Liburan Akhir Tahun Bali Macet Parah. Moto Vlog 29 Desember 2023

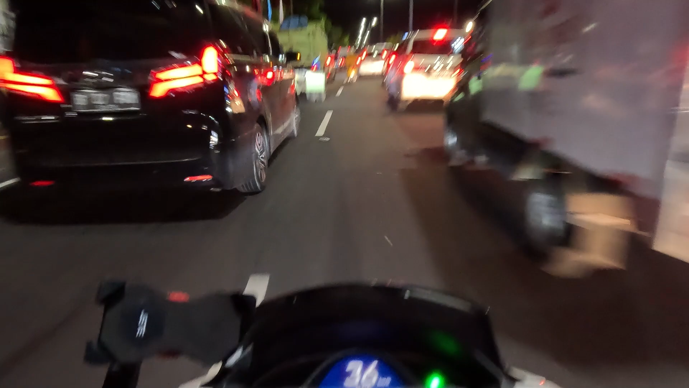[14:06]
sepertinya Ngebut guys Padahal Cuman 30 km Per jam Kita Bergeraknya Ini Karena memang Macet Jadi sepertinya Ngebut Padahal Cuman Jalan 30 km Per jam Satu titik Dimana Kemacetan Terjadi lagi Yaitu Di depan Toko oleh-oleh Krishna Ajik Krishna Guys Oleh-oleh Krishna
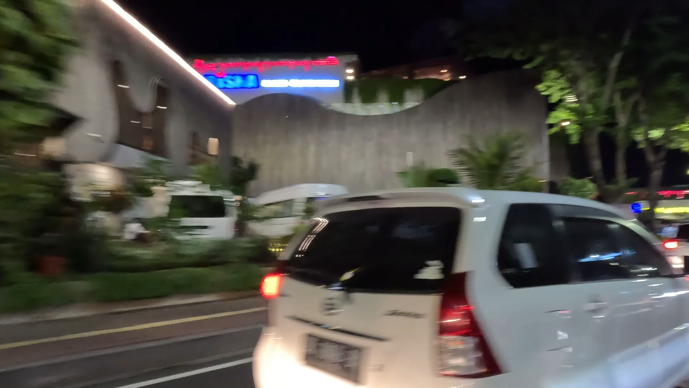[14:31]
Disini Mobil parkir Keluar masuk Yang bikin Kemacetan Nah seperti itu
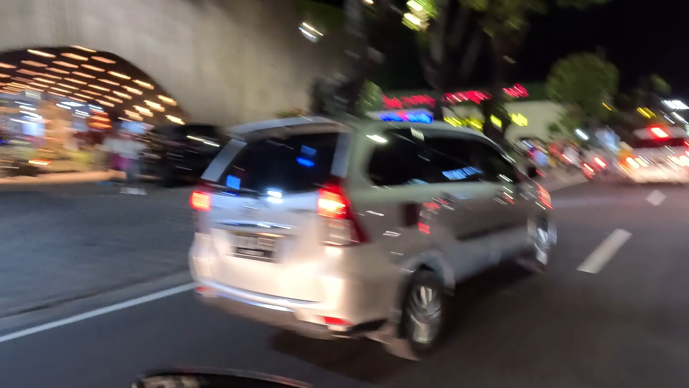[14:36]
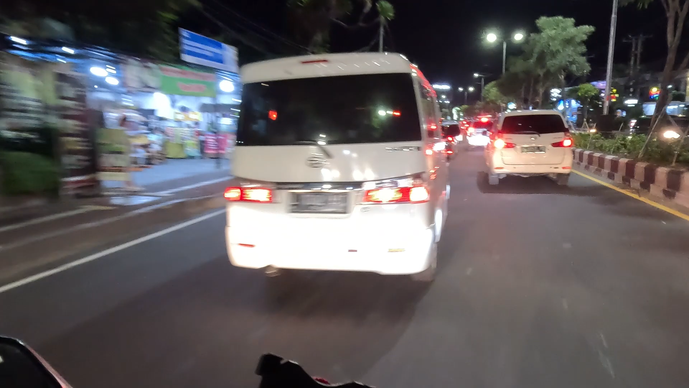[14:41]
Dan di depan Ini ada Satu Areal parkir Lagi Buat pelanggang Ajik Krishna Yang lebih luas Lagi Disini guys Tuh Wow
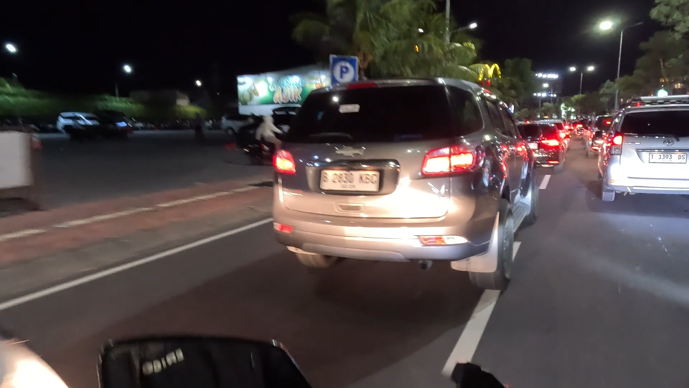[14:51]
Tapi gak terlalu Rame ya Gak kayak Tadi malam Tadi malam aku lewat Lumayan Ramai banget Pengunjung Oleh-oleh Tuku Oleh-oleh Ajik Krishna Plat B BK Mobil baru B BK Mobil sini
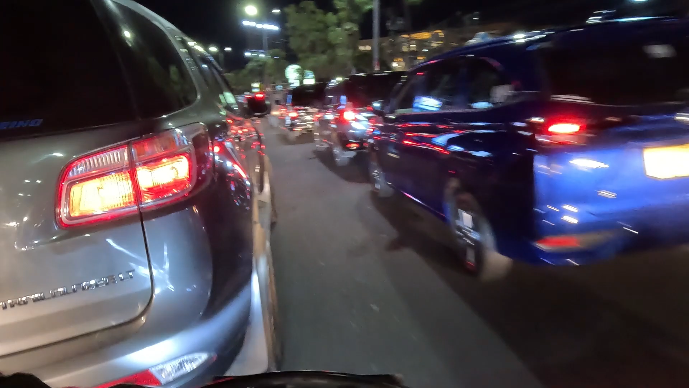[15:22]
BK DK BK H Mobil luar BK Jadi Mobil-mobil Bali
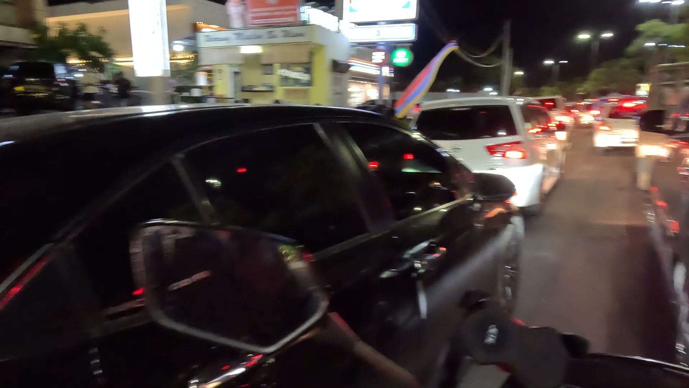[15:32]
Banyak keluar Semua Travel-travel Bali Freelancer-relancer Bali Semua pada keluar Memadati Jalanan di Bali Ini Kayaknya gak bisa nih guys Oh
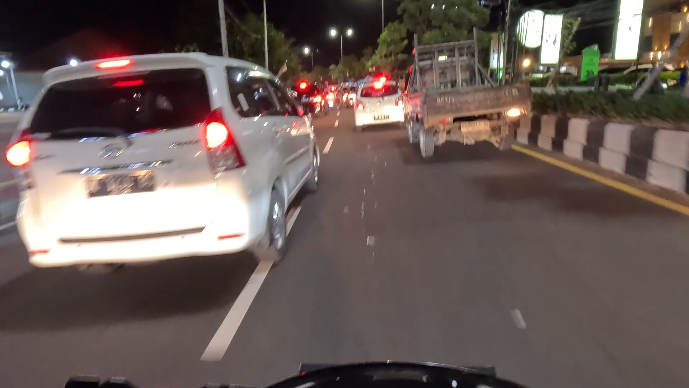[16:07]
Dari luar Bali juga Yang masuk ke pulau Bali guys Mereka yang liburan Lewat
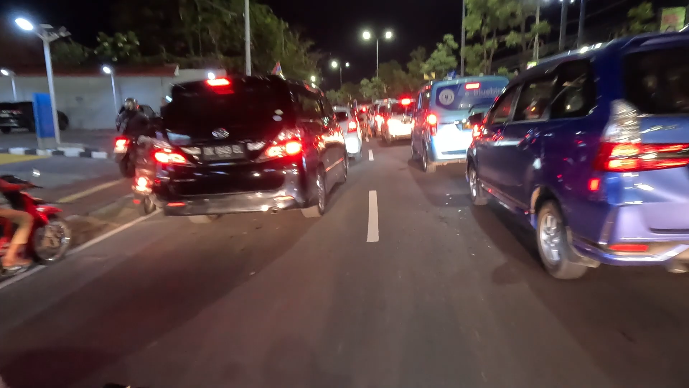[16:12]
darat Menyeberangi Nah ini DR Dari Lombok nih guys Kalau
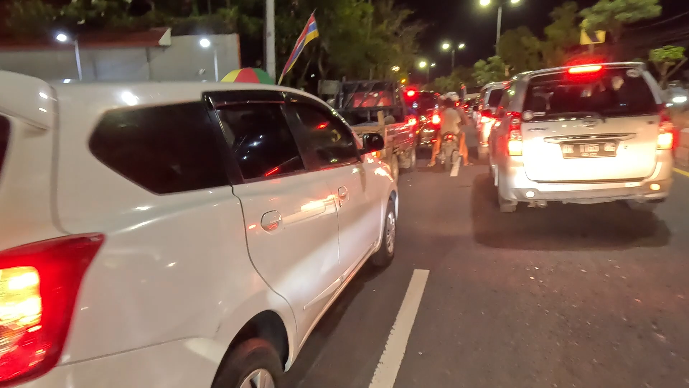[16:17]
dari Lombok itu Dari pelabuhan Padangbay
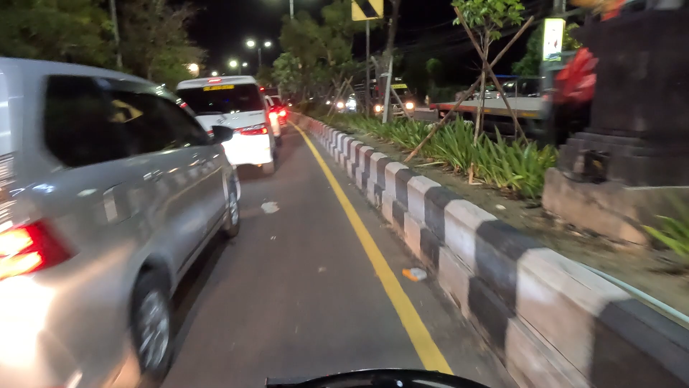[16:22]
Di Bali Kalau Yang dari Jawa Itu melewati Pelabuhan Milimano Kelat B Kelat B Kelat B
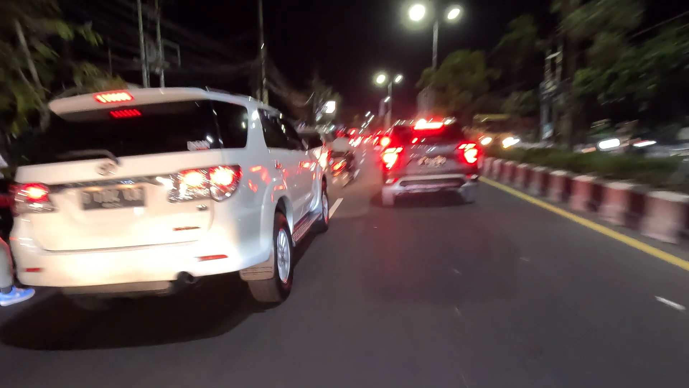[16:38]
KT Daerah Jawa Semua nih Jawa Barat B Jakarta DKS Wow Lagu lagi
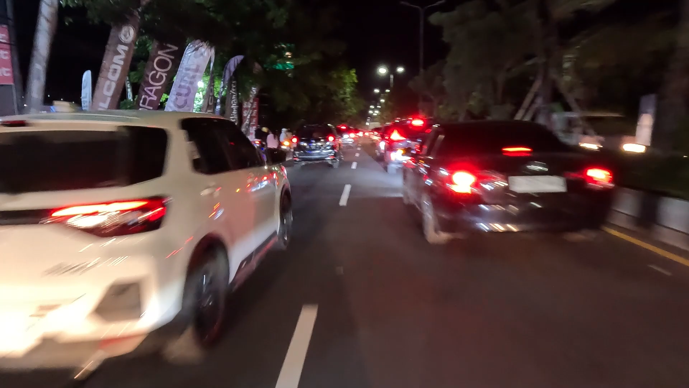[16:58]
Wow Seru guys BK Nah ini Medan BK Jauh sekali Dari Medan Mobilnya Nyampe ke Bali guys Itu perjalanan
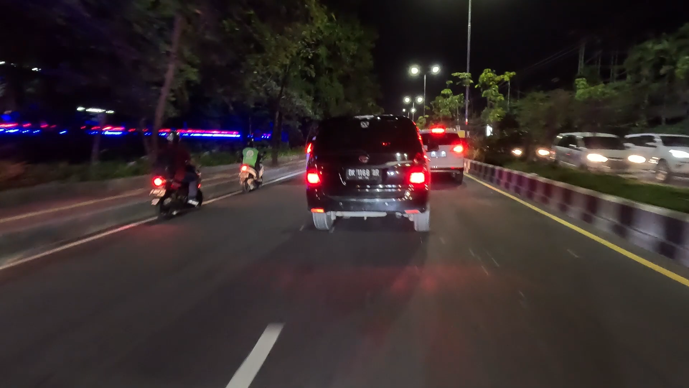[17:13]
Berapa Hari itu 6-8 hari ya Kita mendekati
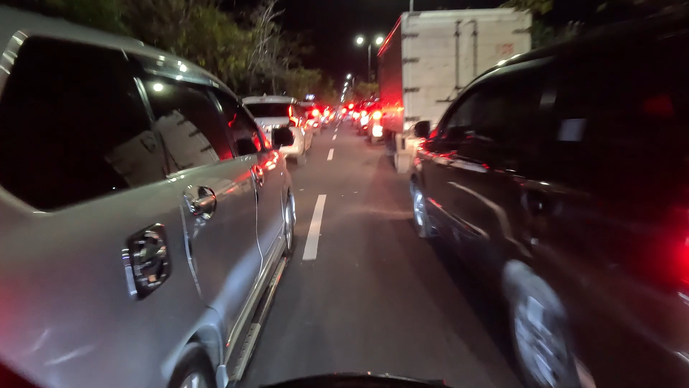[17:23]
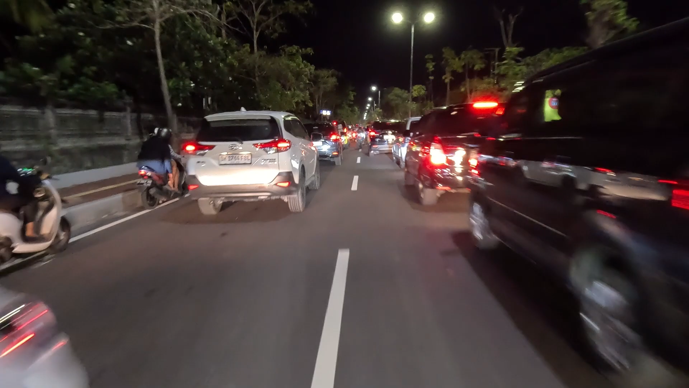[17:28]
Bandar Udara ya Beberapa Ratus meter lagi Kita mendekati Bandar Udara Ngurah Rai Sekarang kita masih Di jalan Bypass Ngurah Rai Keluar dari Underpass tadi Masuk ke Jalan Bypass Ngurah Rai guys
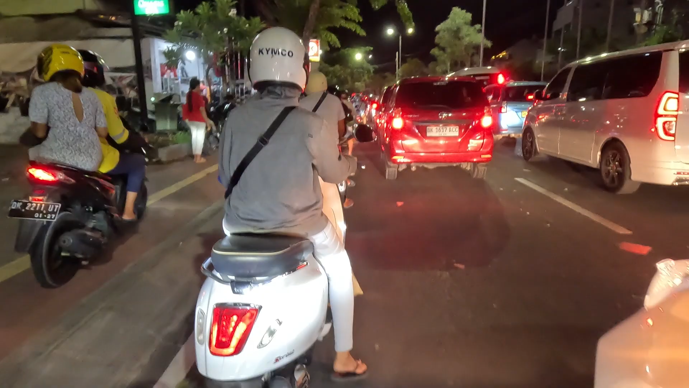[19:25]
Jalur Jalur Tengah Sama Sama Dengan Macet Di sini
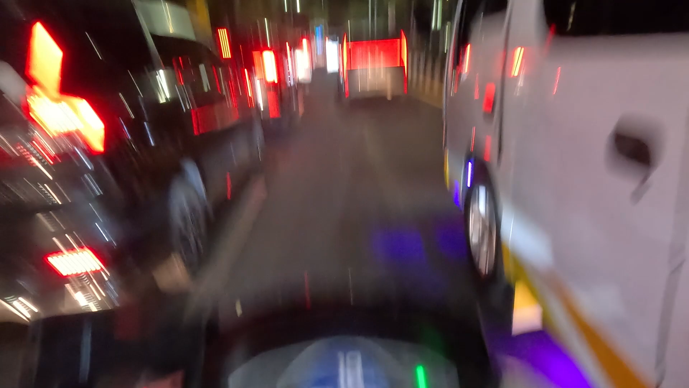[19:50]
Tengah Wah ini yang di depan ini pelat G Elok Lampunya rame banget
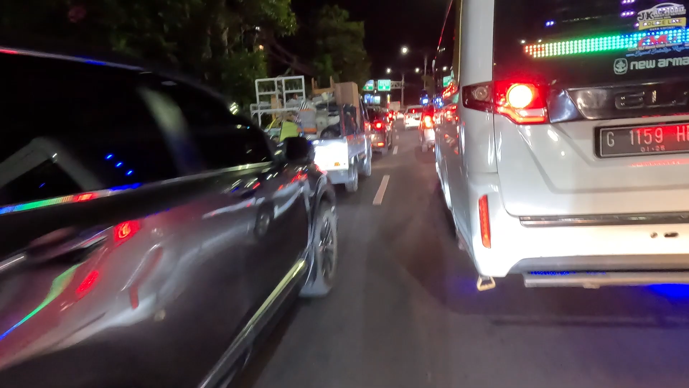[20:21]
Ini yang tadi ngebut di tengah itu Main zig zag kiri kanan kiri kanan